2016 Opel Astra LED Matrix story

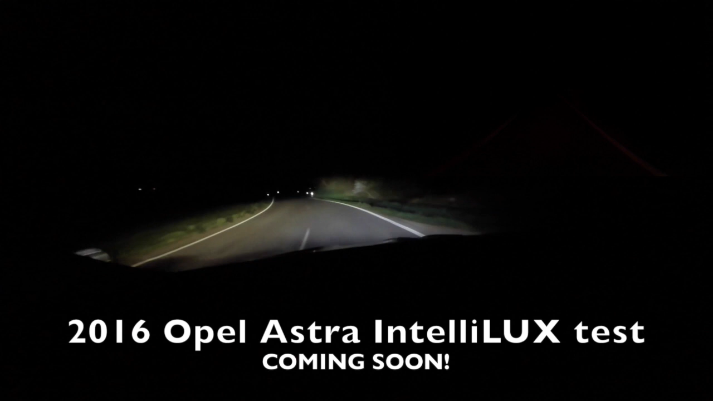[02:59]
And then the camera is working with the real lights of this car.